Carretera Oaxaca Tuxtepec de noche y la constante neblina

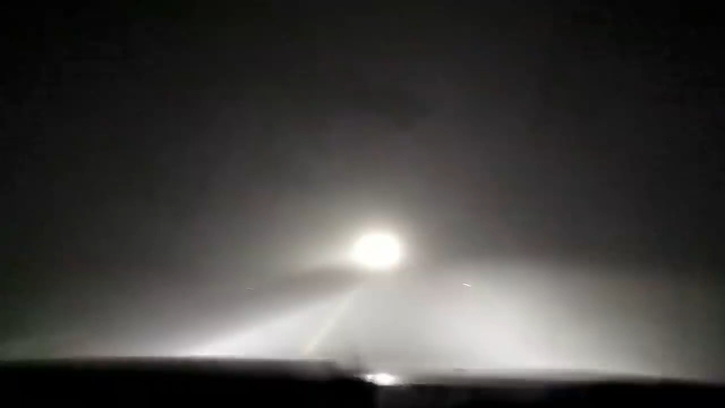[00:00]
Seguimos documentando esta carretera, llevamos en el kilómetro 104, se sigue muy espesa la neblina, ha disminuido el campo de visión, lo único que nos guía es la línea amarilla, la del centro, si no fuera por esta línea, pues tendríamos muy poca,